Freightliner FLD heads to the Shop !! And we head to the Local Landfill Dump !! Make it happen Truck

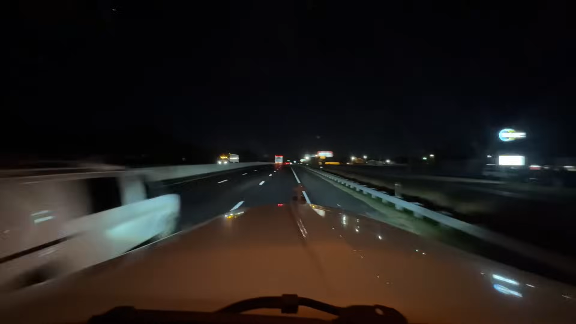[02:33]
You're here. Coming across 85 at 5.45 in the morning. There we go. Kind of staggered it out because I don't want to be... I could have woke up at 4 and been at the dump probably at 6.30 when they open. But it's just a big line of people, so... I like showing up right after that. So, we'll get there about 7.30 in the morning after we grab a full trailer up here. But what's that 85 looking like? It should be good this early in the morning.